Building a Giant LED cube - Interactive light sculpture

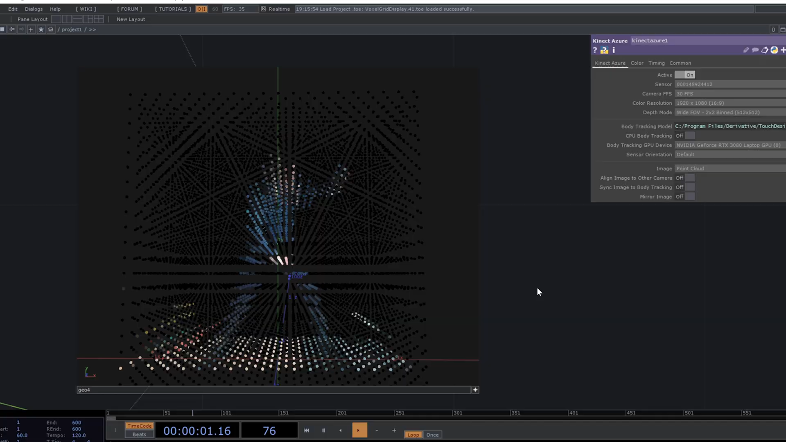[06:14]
This then gives you RGB values for each of these points.
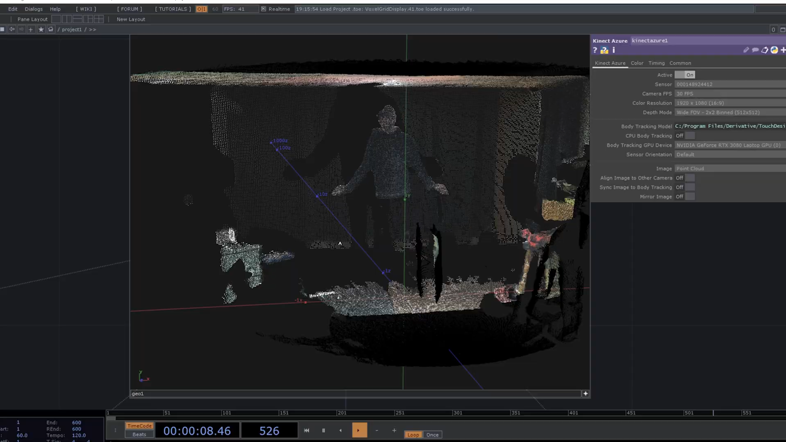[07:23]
That data then gets turned into a point cloud which is rendered in 3D in the computer. We then slice that point cloud into 20 segments using depth peeling.